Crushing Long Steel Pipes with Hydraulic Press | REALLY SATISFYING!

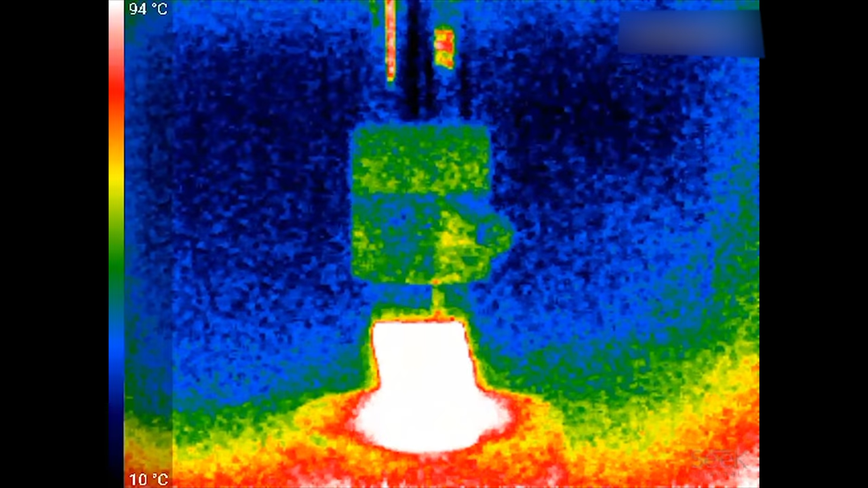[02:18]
On screen: scale top 94°C, scale bottom 10°C
Jep, so here is the end result and let's see if we can get this free
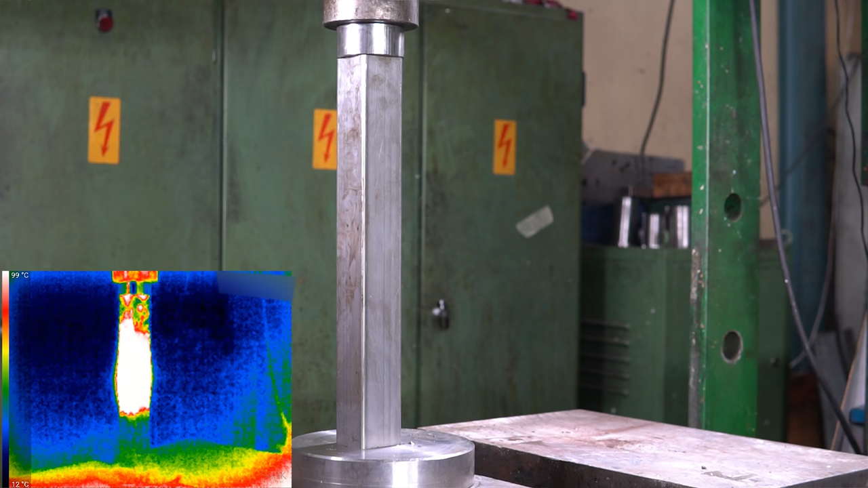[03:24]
Yep and let's have a look Yeah it's about 100 degrees from the middle
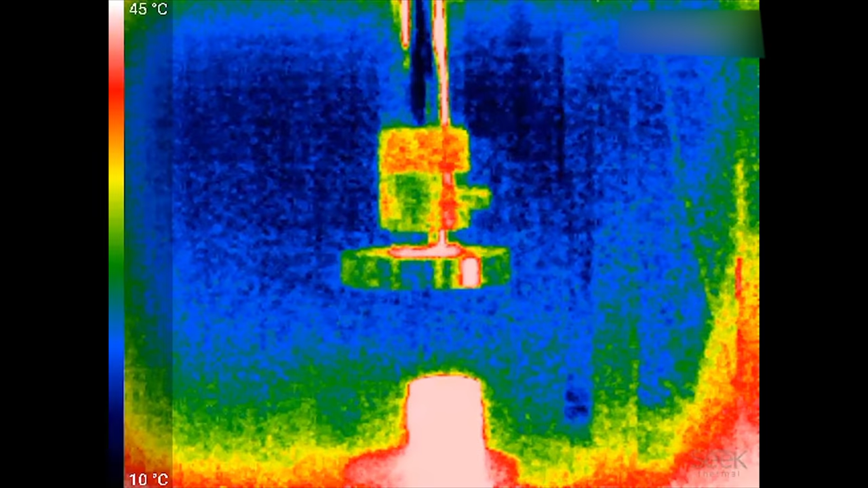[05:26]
On screen: scale top 45°C, scale bottom 10°C
It's like It's just white It's uh
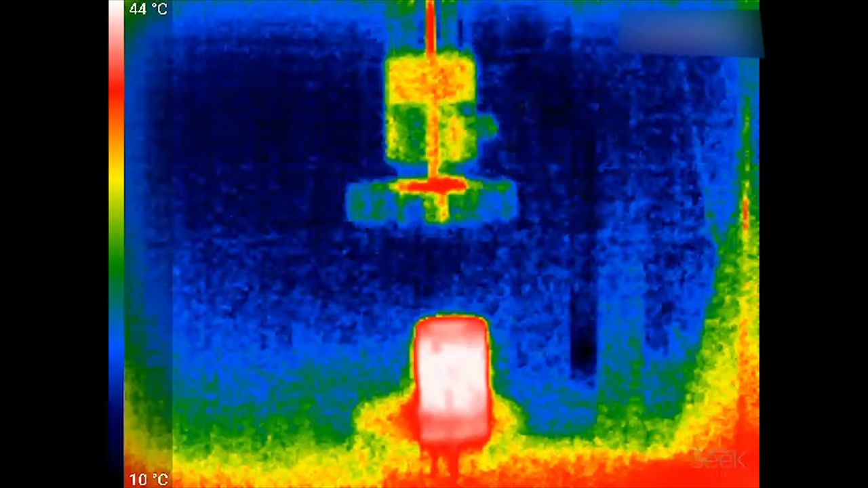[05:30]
On screen: scale top 44°C, scale bottom 10°C
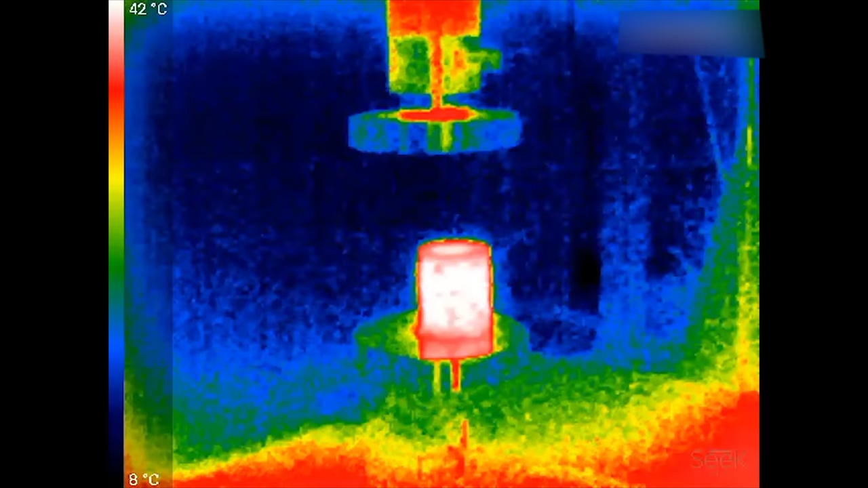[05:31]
On screen: scale top 42°C, scale bottom 8°C
It's 40 degrees Pretty hot And it's interesting It's like